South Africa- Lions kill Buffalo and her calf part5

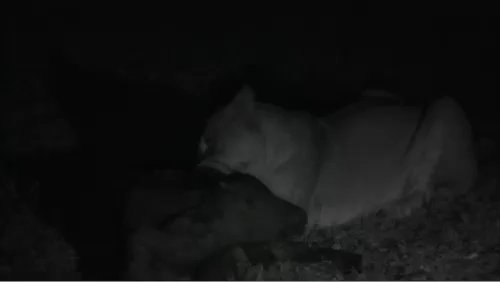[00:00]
fun. Hectic. It is hectic. Do you want to go back to the other side? I mean, this is, unfortunately, from a filmmaking point of view, this is vital. And but apart from that, I have to switch off on screen. Alex, cool shot. We'll go back to where they're feeding on the female. This is really hard to watch.
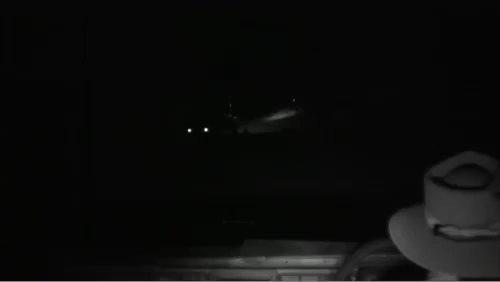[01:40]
I think the lodge vehicles will have to go back to the lodge. Sure.